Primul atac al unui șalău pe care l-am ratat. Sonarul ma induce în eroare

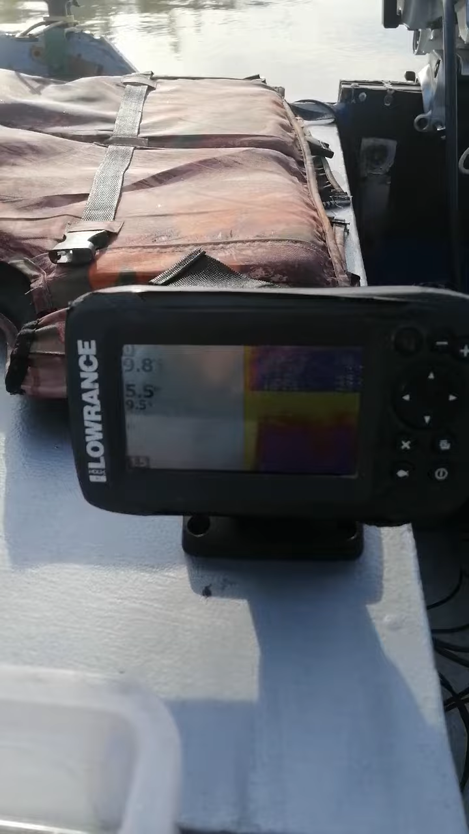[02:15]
Se văd ceva liniuțe pe acolo, că da, aia m-am mai contrazis cu tovarășii mei pescari pe unele forumuri,
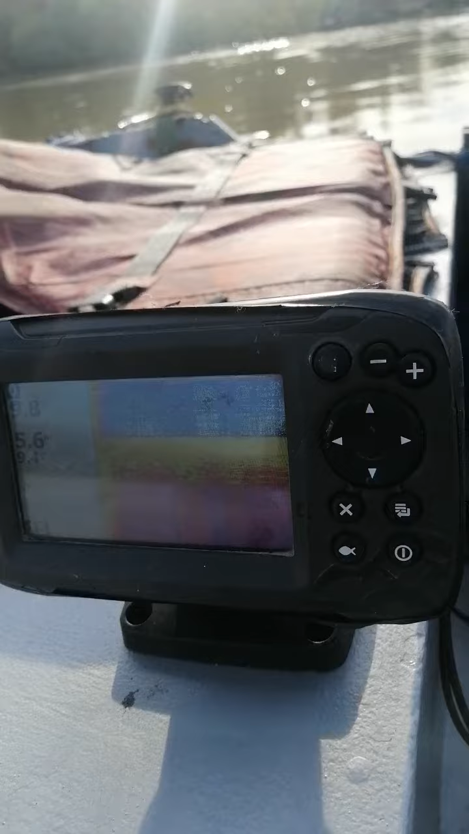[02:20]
că hook 4 e de rahat.
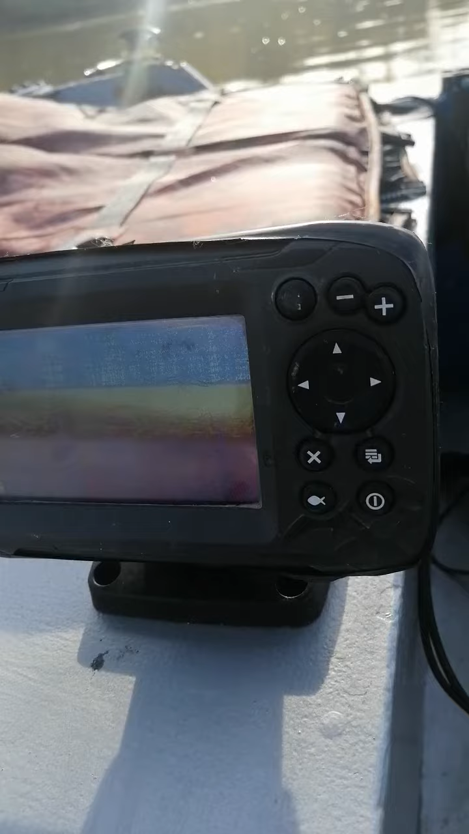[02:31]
Nu prea mai arată, că, normal și logic, liniile acelea trebuia să fie somni, dar nu cred eu că s-a tățea somni pe acolo.